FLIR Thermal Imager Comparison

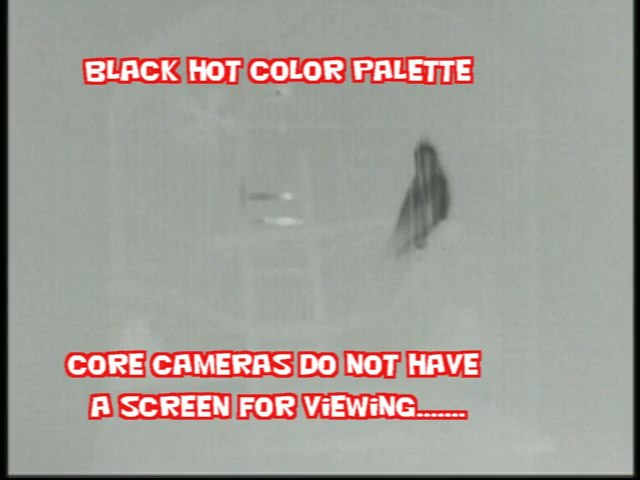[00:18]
This camera is a core camera with more than 82,900 pixels of temperature measurement that make up the image.
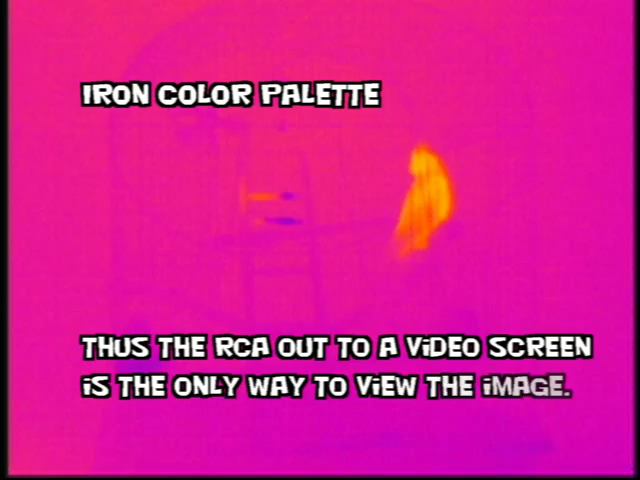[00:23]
There are two offerings in this camera, a 19mm and also a 35mm lens.
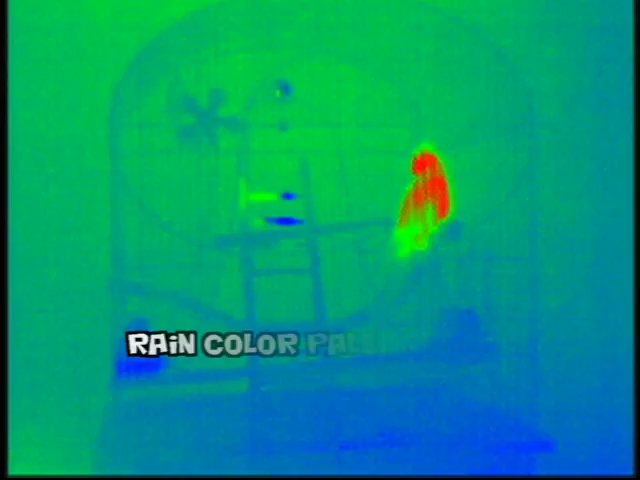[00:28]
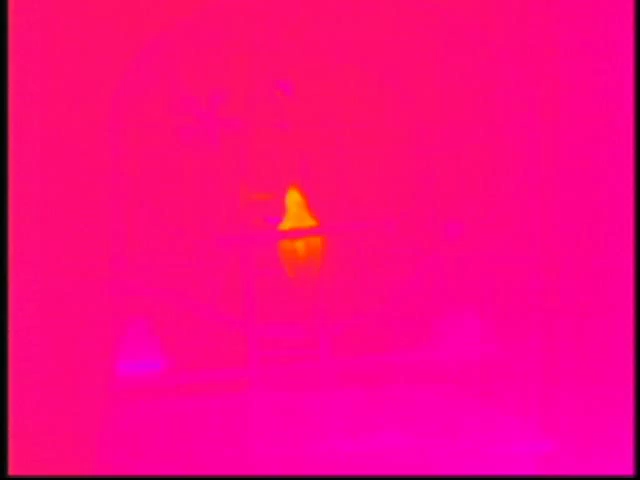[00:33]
This camera gives you an RCA video out capability for recording video.
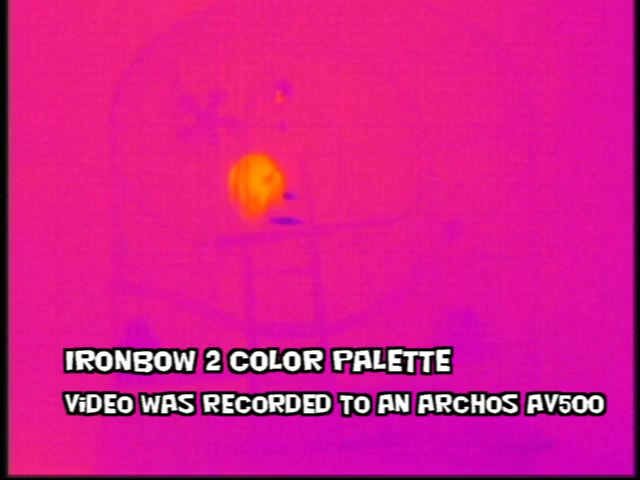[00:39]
It has a 30Hz refresh rate and it also gives
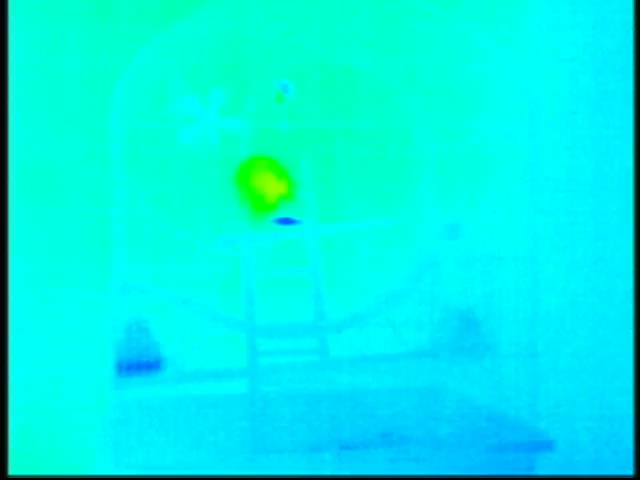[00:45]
you the camera interface to change the color palettes that we see here through a computer interface.
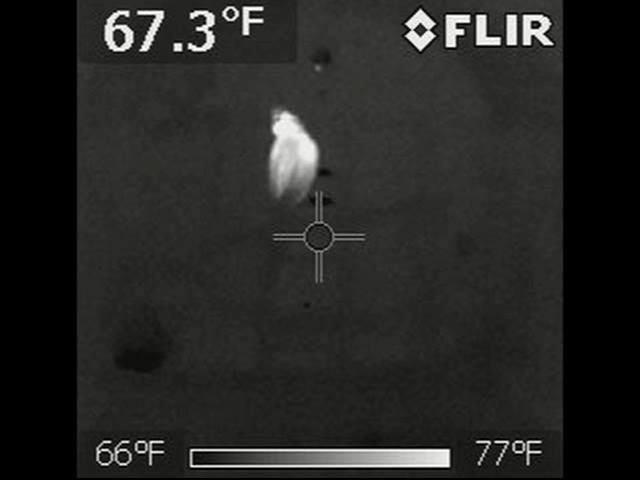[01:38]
On screen: spot 67.3°F, scale top 77°F, scale bottom 66°F
The FLIR i7 is the only way you can record images is by making still images.
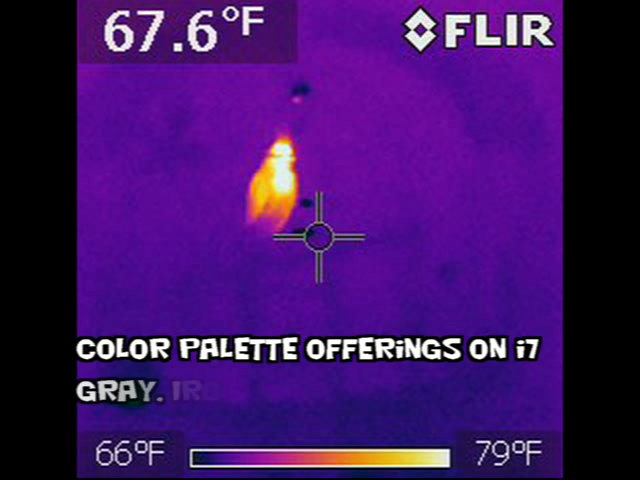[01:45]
On screen: spot 67.6°F, scale top 79°F, scale bottom 66°F
It doesn't give you the ability to record video as the Photon 320 does.
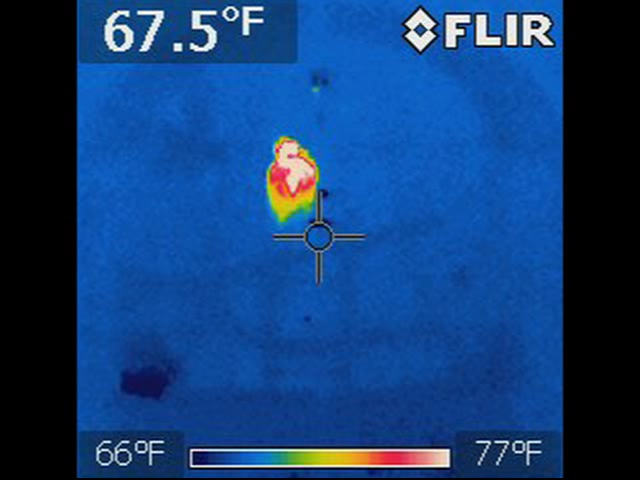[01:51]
On screen: spot 67.5°F, scale top 77°F, scale bottom 66°F
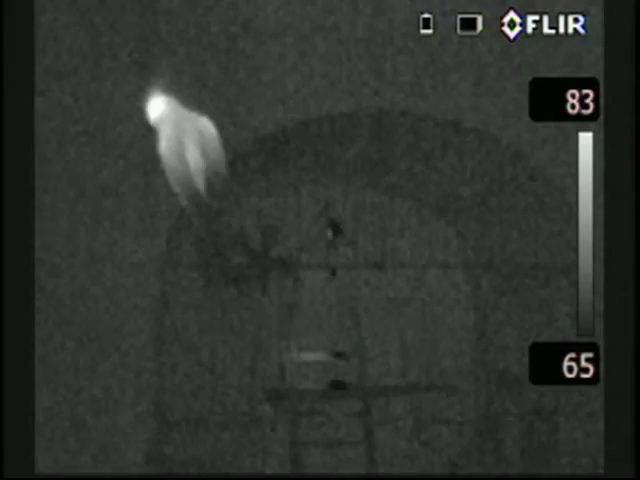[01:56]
Now we are going to show you some video from a FLIR e30,
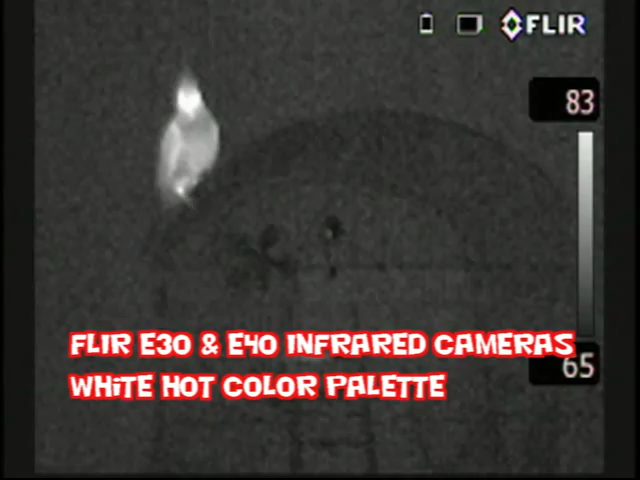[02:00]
e40 back doing the video out through the RCA capabilities on that camera.
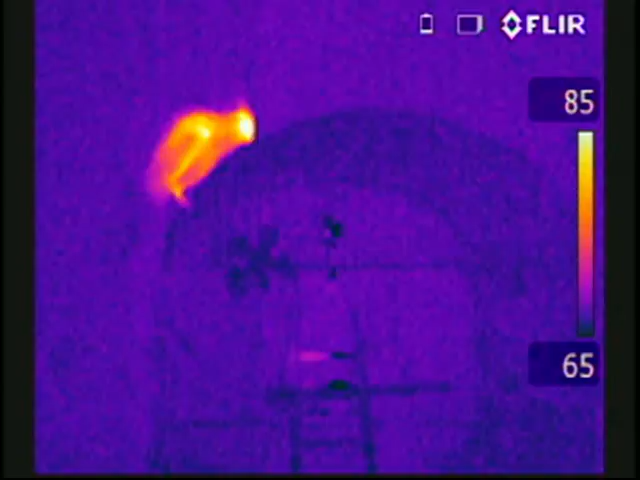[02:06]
As you can see here we are using a touch screen to change the color palettes.
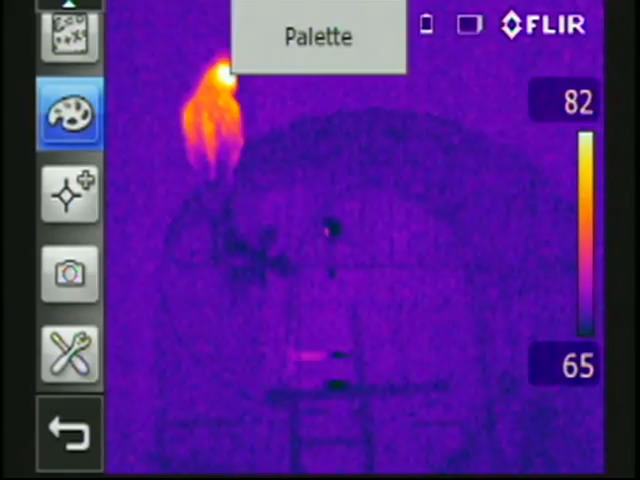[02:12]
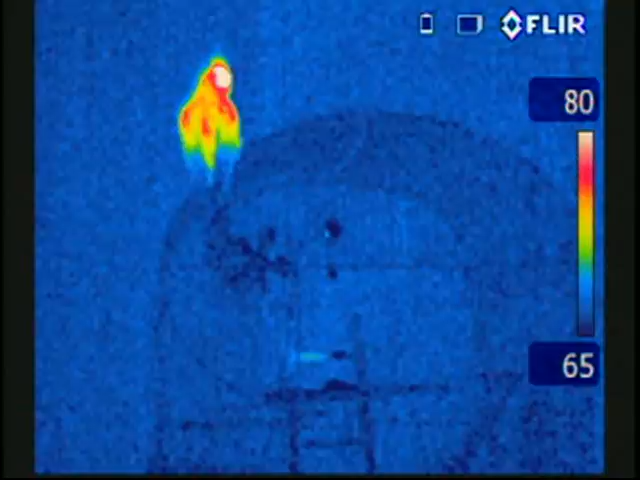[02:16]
The i7, e30, and e40 cameras each have approximately 19,000
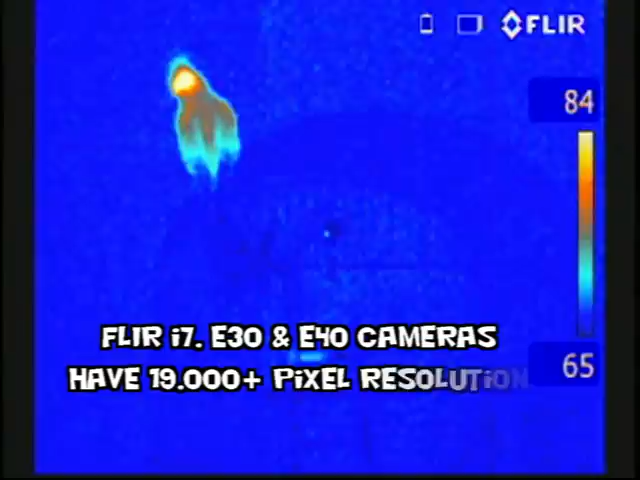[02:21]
pixels of temperature measurement that make up the image.
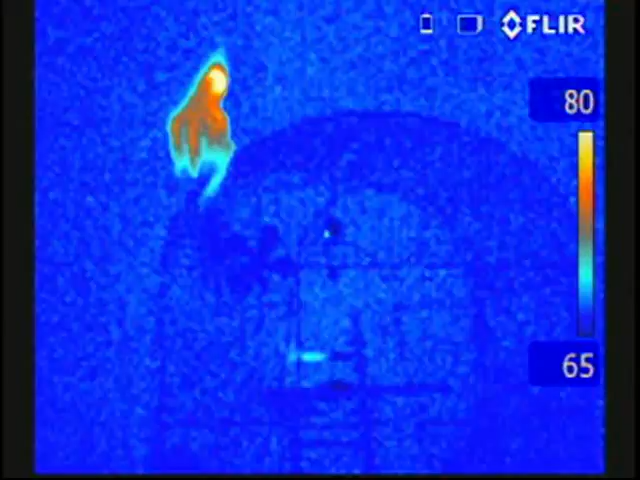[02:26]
If you notice this image isn't quite as clear as that of the Photon 320.
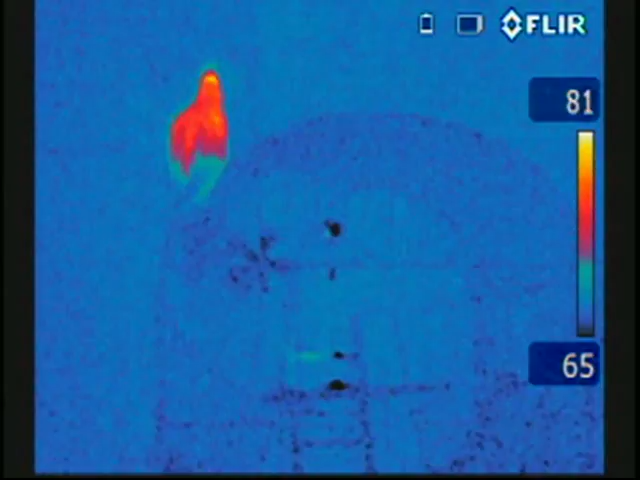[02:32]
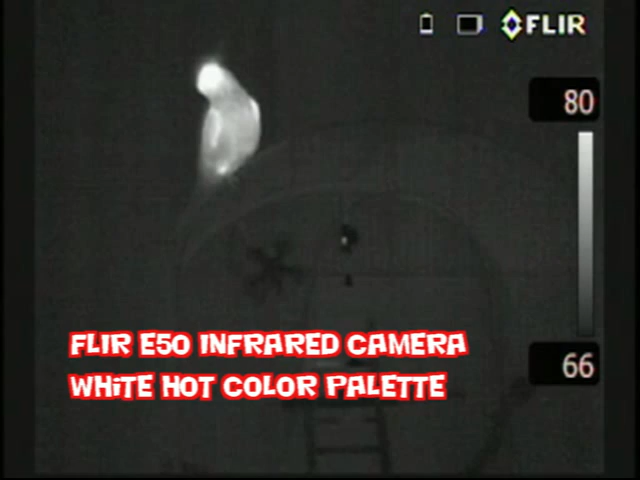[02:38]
If you notice here that we are in the
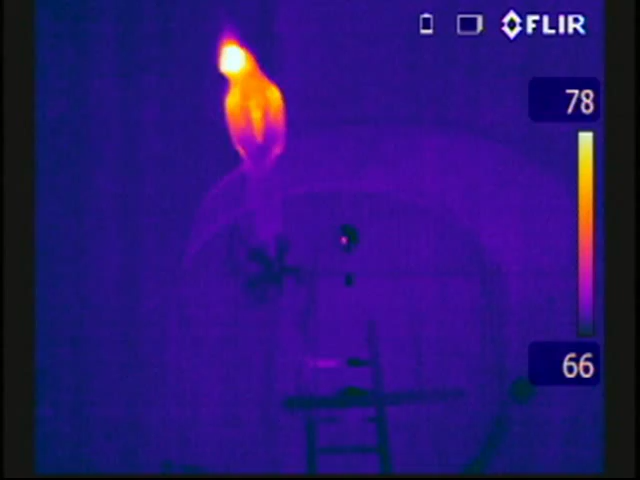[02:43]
e50 camera we have a little bit better resolution.
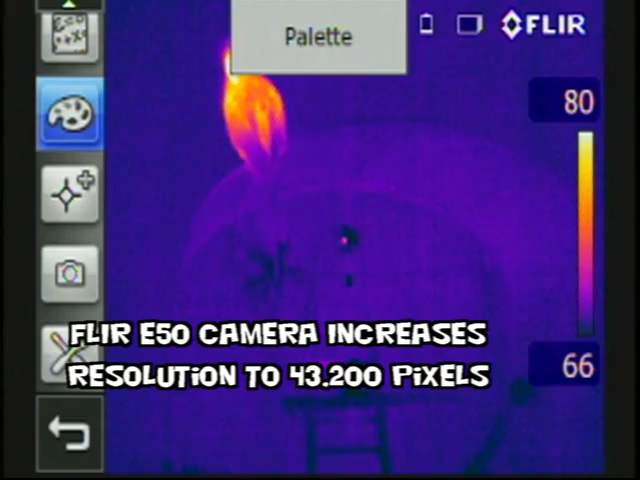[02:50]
Approximately 43,000 pixels of temperature measurement that are making up the image. The e-series e40,
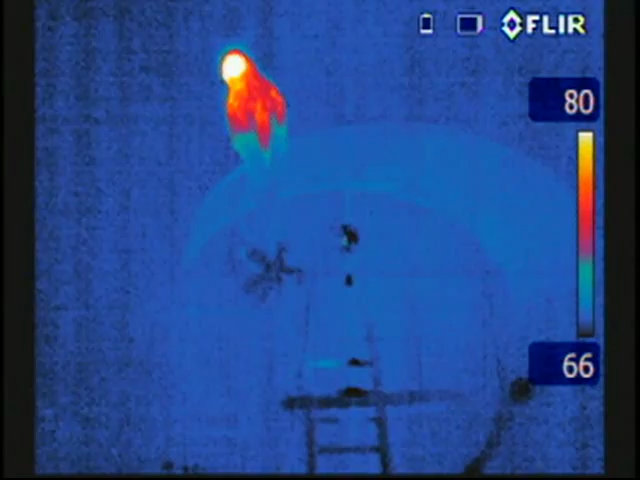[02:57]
50, and 60 cameras also gives us the ability
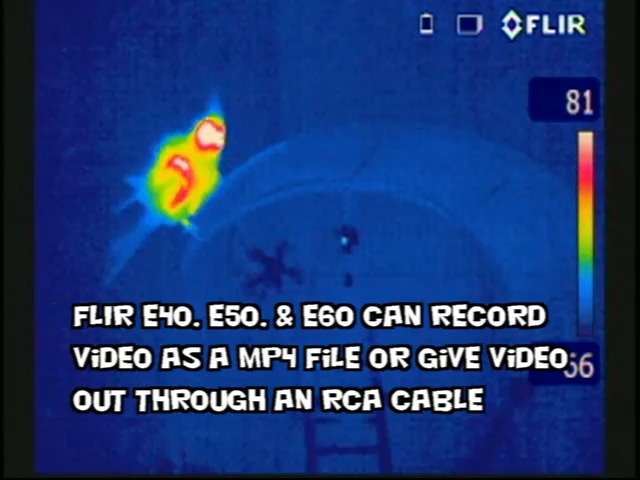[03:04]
to record an MP4 file to our SD card that can then be downloaded and played.
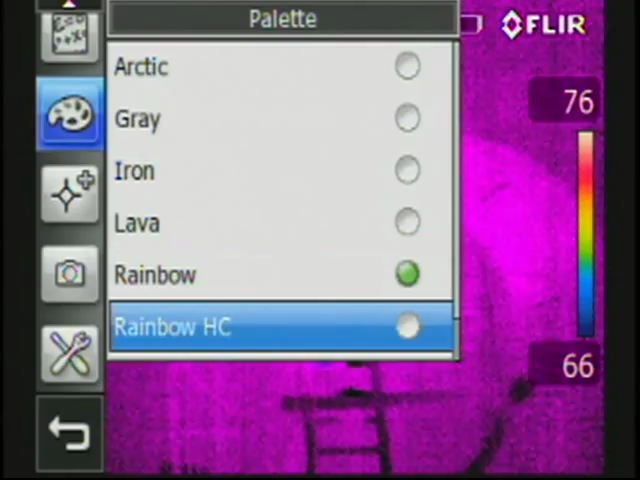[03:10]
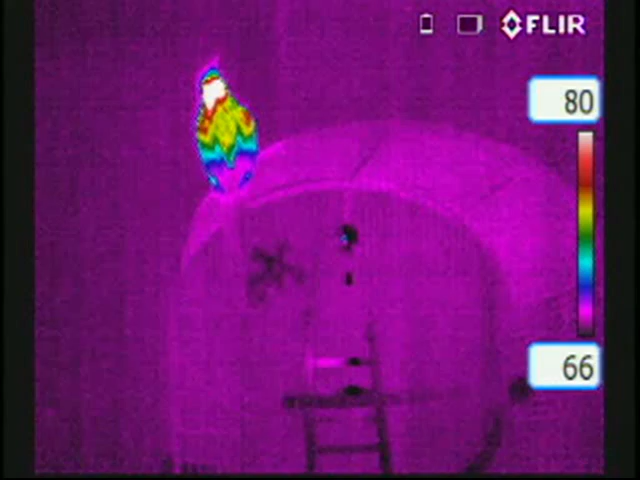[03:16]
Notice here we are freezing our temperature span on this calibrated infrared camera.
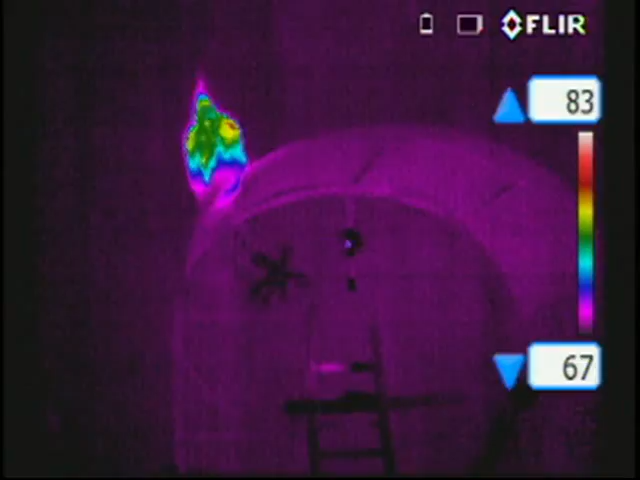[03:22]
We can then spread apart our temperature span, move our temperature span up and down to better be able to view images.